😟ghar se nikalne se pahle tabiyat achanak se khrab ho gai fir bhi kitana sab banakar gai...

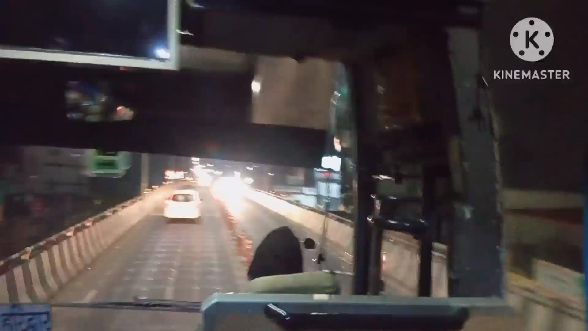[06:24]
वो सब कुछ बत ताकि उनको भटकना ना पड़े तो ये है हमारे सामने वाली रोड है ये बस जब निकली थी तो हमारी कॉलोनी के बाहर
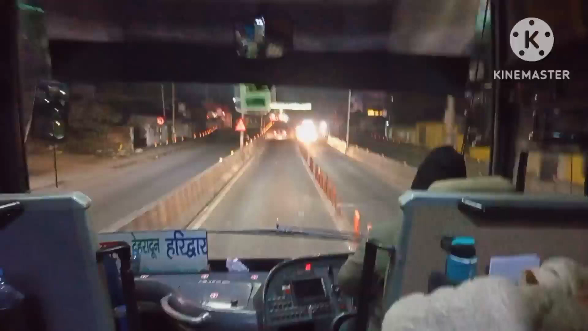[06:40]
से निकली थी आगे चल कर बहुत कहरा होना शुरू हो गया था इसमें बहुत जादा थंडा सवारियां तो सोई रही थी पर मैं उस मक्त जाग रही थी तो मैं जे
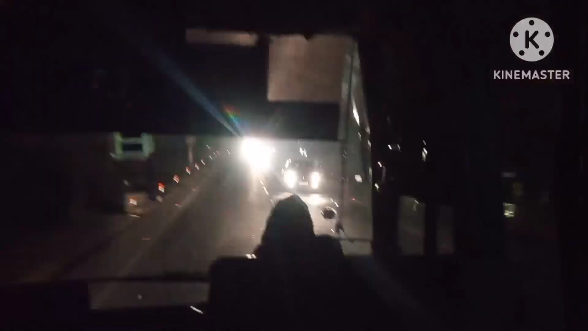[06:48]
वीडियो भी बनाना था तो इसलिए भी जागना था मुझे लग रहा था अगर मैं सो गई तो सामने का गम आगा दच जो दरश आएगा उससे मैं वीडियो को रिकार्ड नहीं कर पाउनगी तो जितना हो सकता था वो थोड़ा बहुत मैं बीच बीच में कर ले रही थी
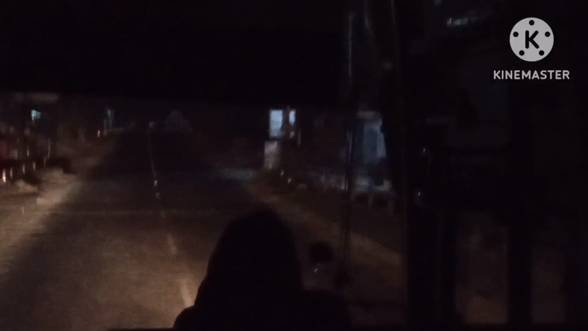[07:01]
तो यह यहां पर इतनी धुंद थी और यह आगे बढ़ती चली गई थी बहुत ज़्यादा कोहरा था
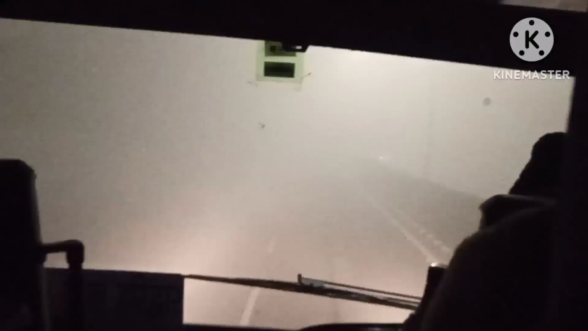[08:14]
पर इतनी बड़ी वाल्वो में वो फैसलिटी नहीं थी बतलब कहरे को साफ करने वाली अब आप देखो कहरा कितना ज़्यादा है